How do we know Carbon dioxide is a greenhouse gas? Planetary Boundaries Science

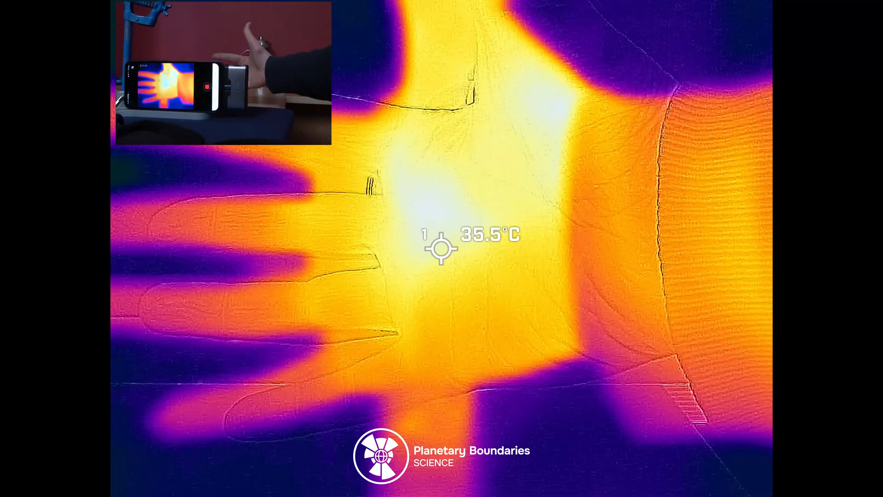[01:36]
On screen: spot 35.5°C
And the hot water represents Earth systems trying to lose heat to space.
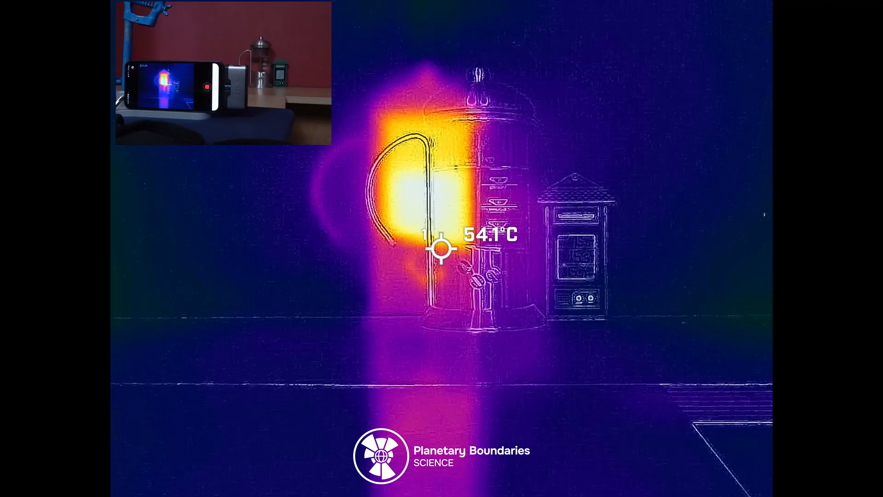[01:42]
On screen: spot 54.1°C
Then we're going to place two clear plastic bags between the heat source and the special camera.
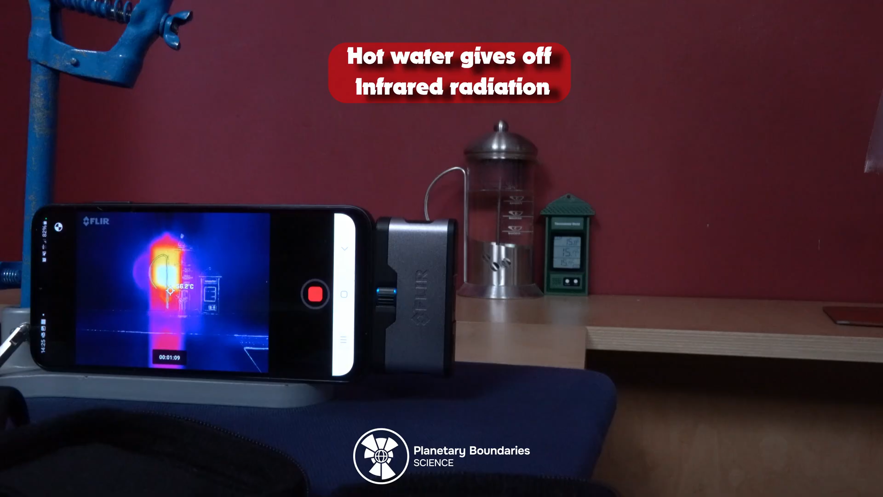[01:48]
This first bag, or bag A, has normal air in it.
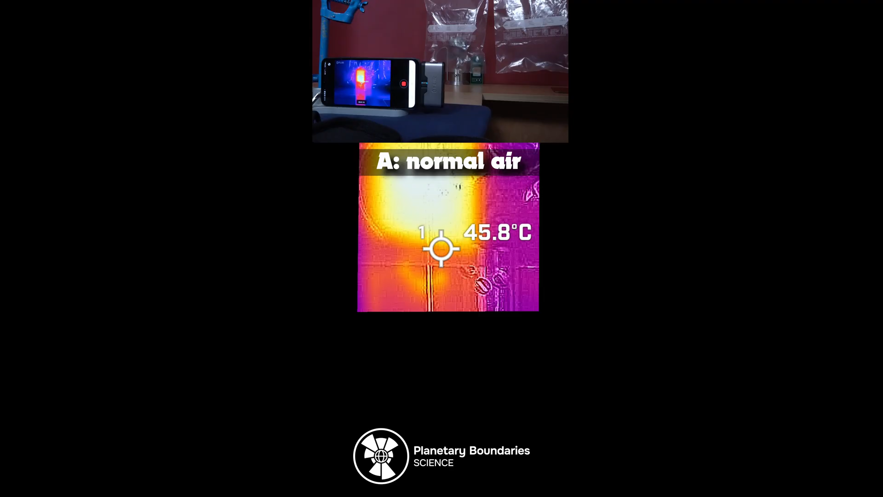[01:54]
On screen: spot 45.8°C
It's a good idea to take a note of the temperature here.
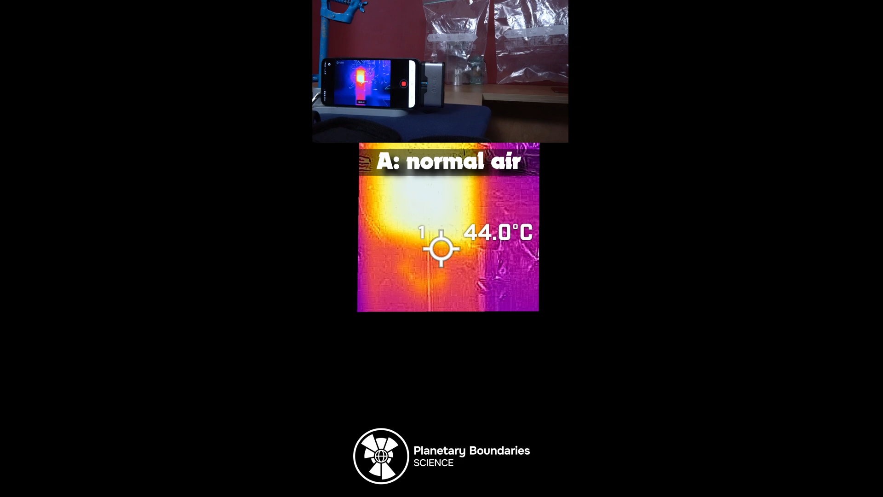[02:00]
On screen: spot 44.0°C
This second bag, or bag B, contains extra carbon dioxide. The lower temperature reading shows that some of the infrared radiation coming from the hot water is being blocked or redirected from reaching the camera.
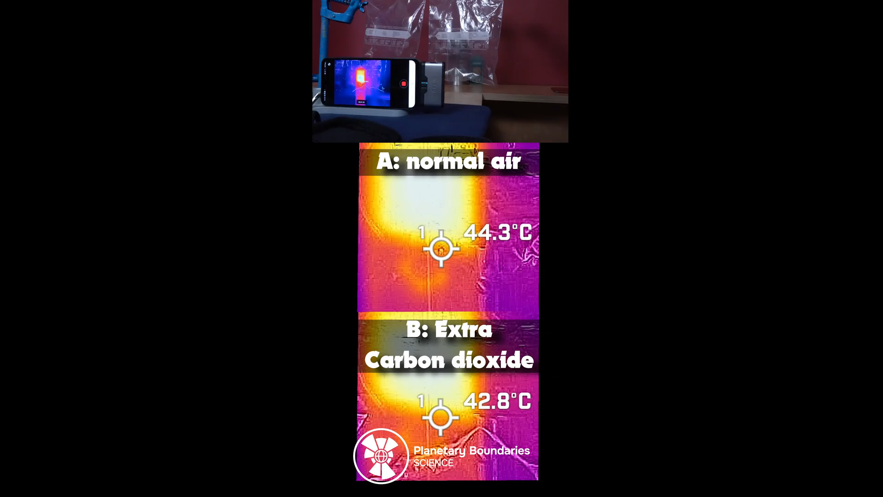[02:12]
So what happened here?